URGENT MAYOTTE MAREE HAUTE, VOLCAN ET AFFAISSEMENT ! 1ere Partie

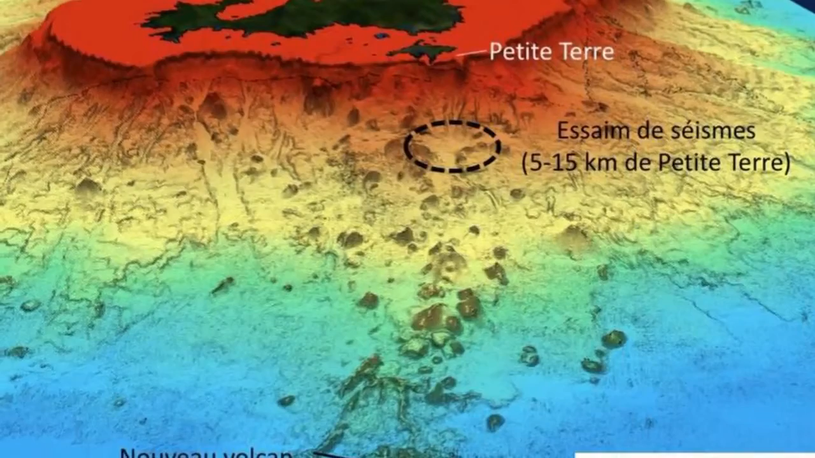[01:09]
Plusieurs épicentres sont localisés à l'est de Mayotte, le plus proche étant situé à 10 km de petite Terre.